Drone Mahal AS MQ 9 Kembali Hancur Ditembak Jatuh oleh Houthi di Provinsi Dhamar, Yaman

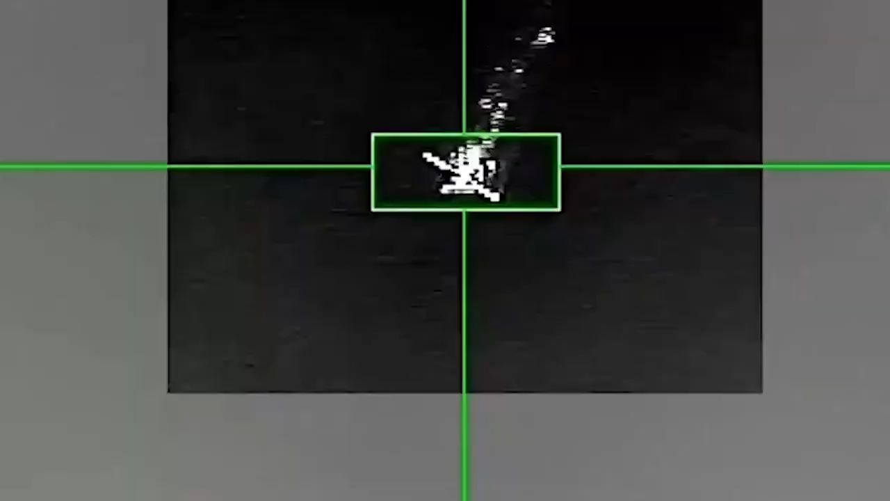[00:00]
Drone mahal andalan AS kembali menjadi sasaran empuk milisi Houthi di Yaman.
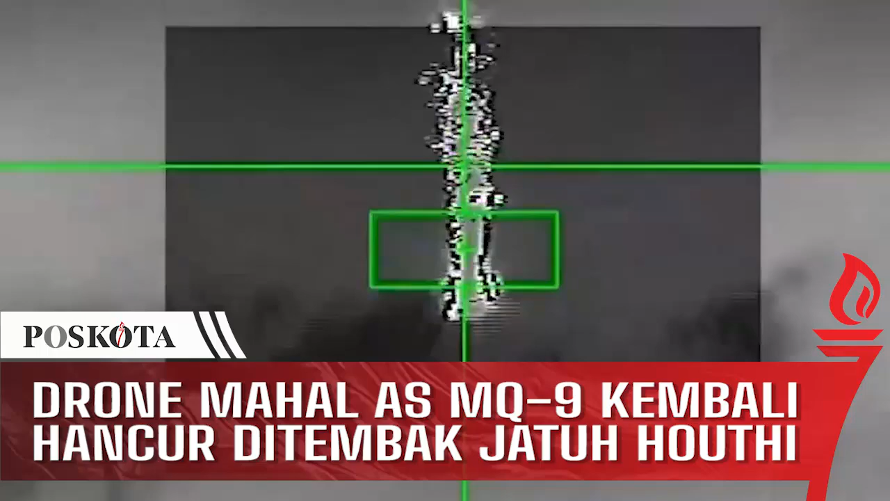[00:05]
Pada Senin 16 September 2024 dini hari, sebuah drone pengintai AS MQ-9 Reaper jatuh di Provinsi Damar, Yaman.